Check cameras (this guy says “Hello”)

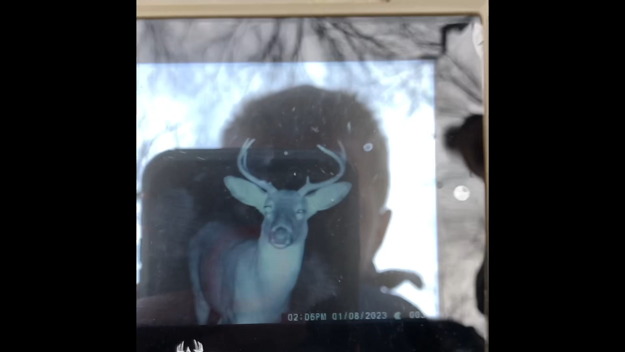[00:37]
He would be an 8, but I think he broke off this brow tine right there. Yeah, 7-point.
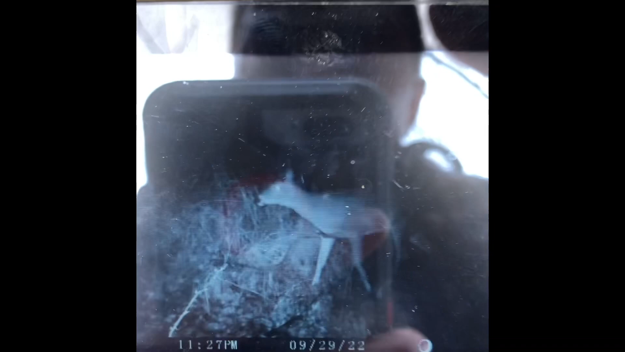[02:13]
Nothing. Oh, another deer. Oh, that's too close. That's a little close.